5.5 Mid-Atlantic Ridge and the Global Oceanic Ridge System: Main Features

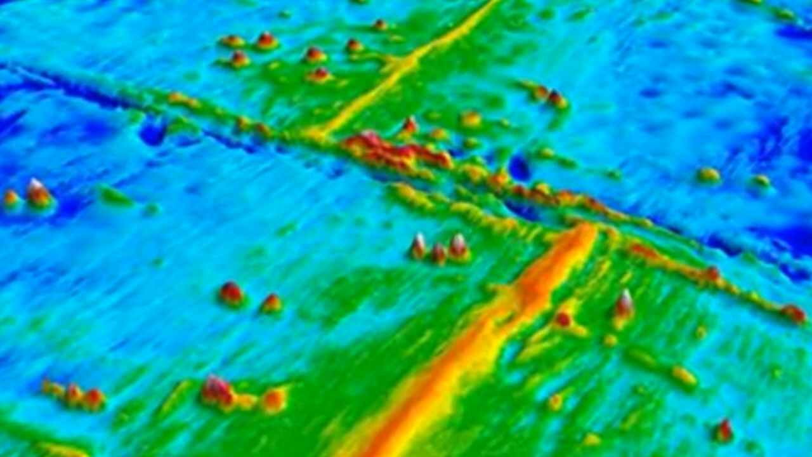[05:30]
Some rift valleys, including many along the mid-Atlantic ridge, exceed 30 kilometers in width and have walls that tower 2,000 meters above the valley floor. This makes them comparable to the deepest and widest part of Arizona's Grand Canyon.